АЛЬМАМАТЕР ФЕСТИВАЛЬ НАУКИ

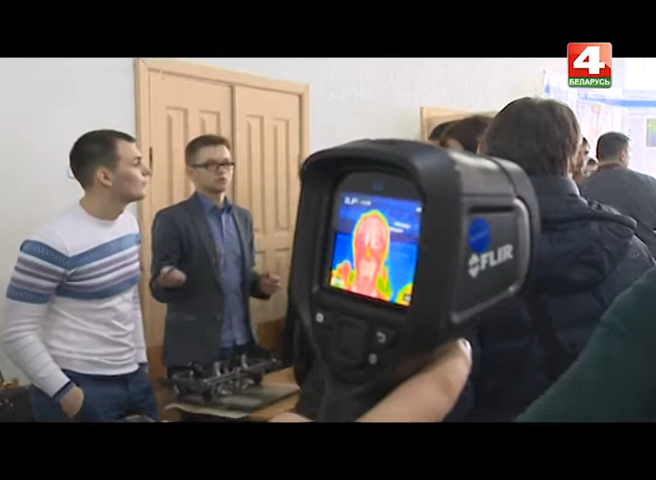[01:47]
И вот мы можем посмотреть, да, что нос у вас немножко холоднее, чем вот вся другая поверхность.